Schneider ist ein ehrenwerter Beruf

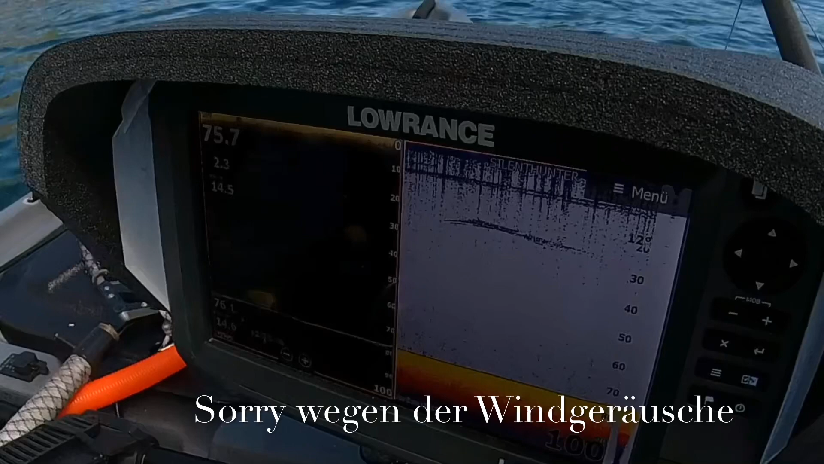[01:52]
Jetzt irgendwann im Tiefen wird es schon das eine oder andere kommen. Da muss es immer ziemlich schnell gehen. Jetzt auf 40 Meter zeichnet sich jetzt gerade was ab.
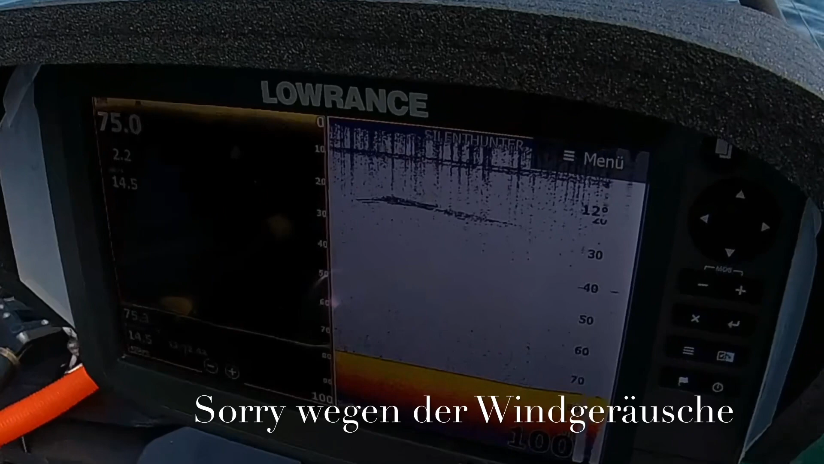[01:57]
Sehe ich schon im A-Scope, wie das heißt. So.
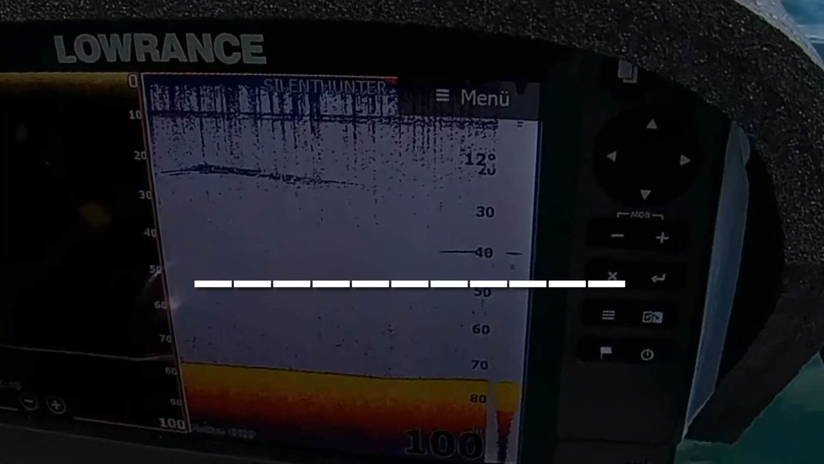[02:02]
Gar nicht lange rum, das gute Echo. Stehen bleiben, rückwärts treten, runterlassen.
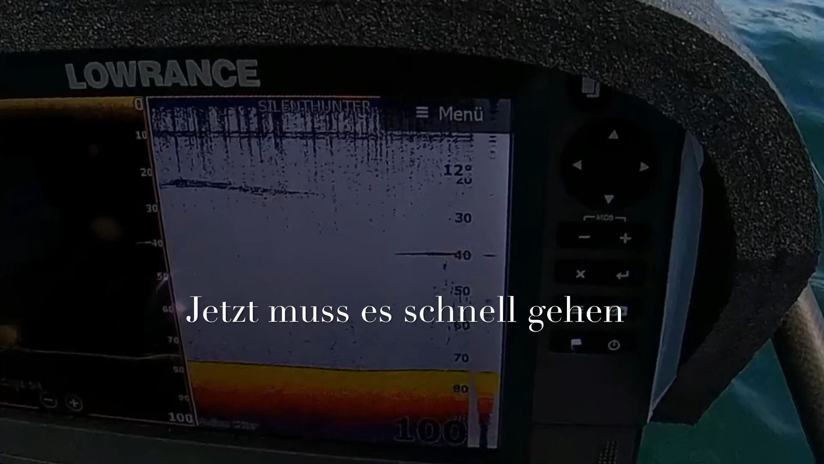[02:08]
Jetzt muss es schnell gehen. Ein bisschen Fahrt, wo das Echo war.
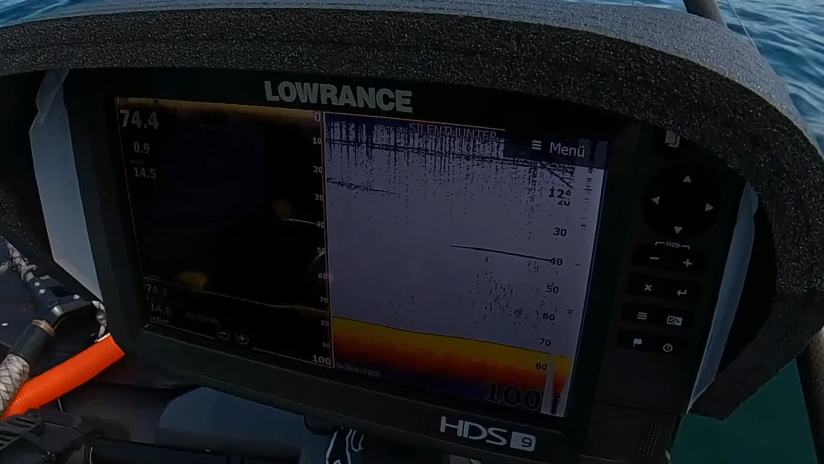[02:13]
Da siehst du jetzt, da oben kommt der Zocker, ob wir den locken können. Gleich schon hoch. Na, macht er jetzt gerade nicht.
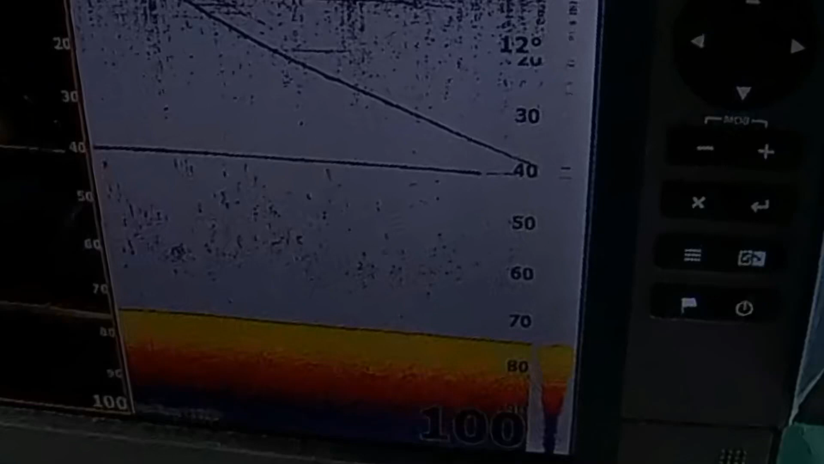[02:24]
So, jetzt bin ich gleich da. Jetzt kommt er hoch. So.
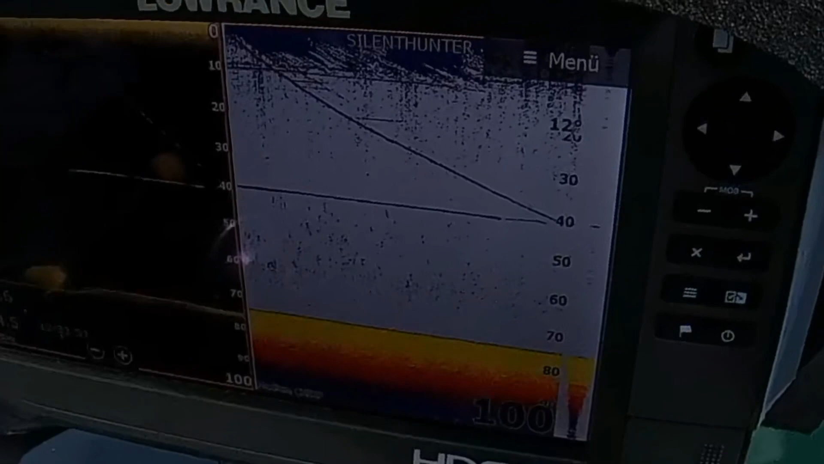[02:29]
Das hat er gesehen. Also, da siehst du eine kleine blaue Spur, da ist er ein bisschen höher gekommen,